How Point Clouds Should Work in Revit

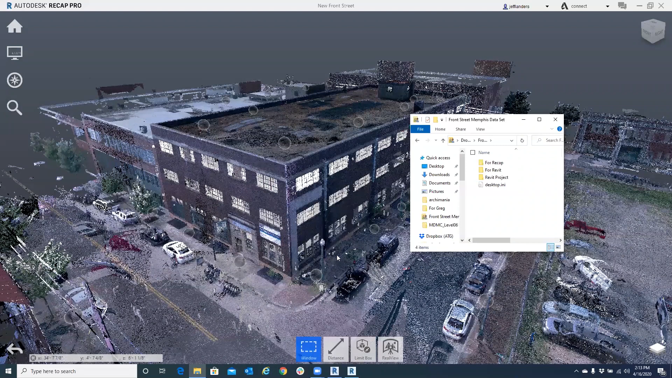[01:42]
Got it. Got it. So that's going to help. That's going to help our Revit modelers on the back end. So could we take a look at that point cloud you have behind you? Sure. I see we have a bunch of exterior scans here as well as some up on the roof as well. How many points are in this project? No, we can go in here and say let's looking through here just the first floor that we have. The flood over has 401 plus million. Second floor 354 plus million. So three and a half to four million per level.
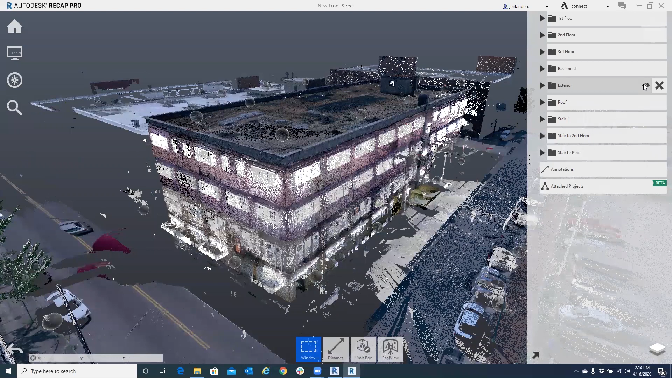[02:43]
Before I move into Revit, I wanted you to just see that this project is broke up into these separate folders. And I'm able to turn things off and on. Like I can turn the exterior off of it. I can turn the roof off of it. So on and so forth. And the basic thing is this is good because this information transfers into the Revit design, which we'll go look at right now.
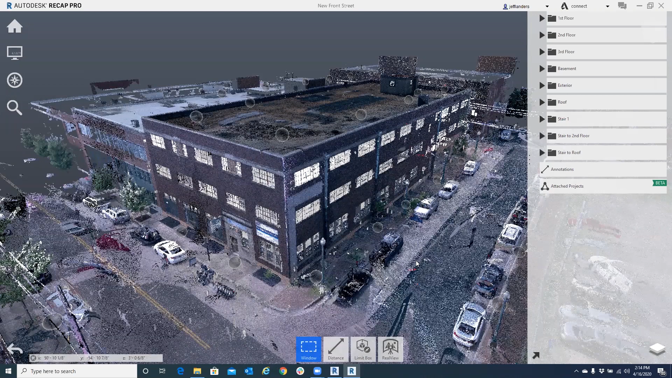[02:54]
Perfect. We go into Revit. Here's our 3D point cloud inside of Revit.
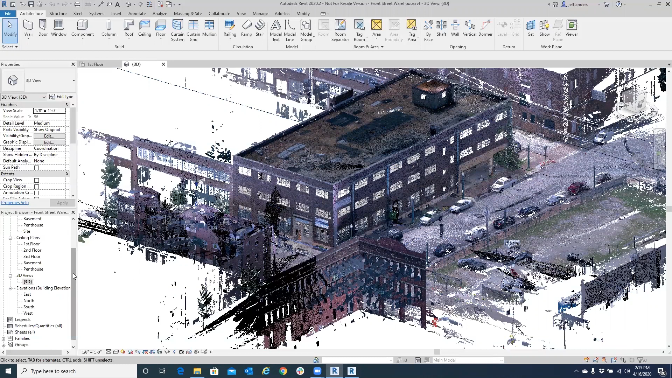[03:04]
You can go around to the different views. And you can see here's the first floor in there. But to get back to why you need a unified RCP. And it needs to be divided up in pieces. Because once it is in Revit design software, through this building graphics, that information comes into here. So in this view, I only need the first floor.
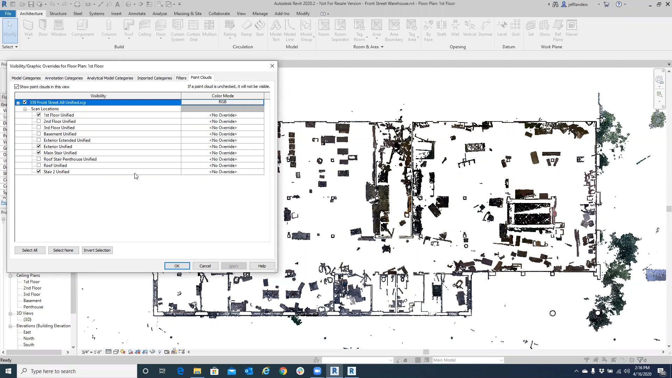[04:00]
So remember the point counts that we had in these different ones. So this view in Revit, the visibility graphics does not have to handle all those extra points. And so we can just turn them off here. Got it. So you're just turning on what you need to be able to design and then not working with all those millions of points, just the small sections that you have. So when we have this delivered to point cloud in this format to your client, what kind of responses are you getting from them? So the biggest response, best and biggest response I get is from people that have used point clouds in the past.